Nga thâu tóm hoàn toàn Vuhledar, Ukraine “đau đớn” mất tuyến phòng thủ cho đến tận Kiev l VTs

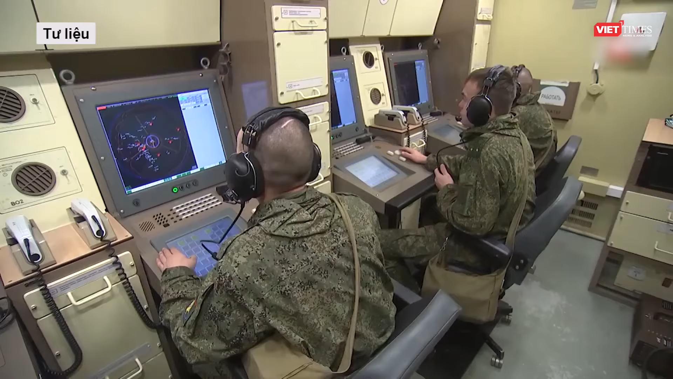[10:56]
radar mảng phá quét điện tử chủ động EASA, RLMD và xe chỉ huy KURLK.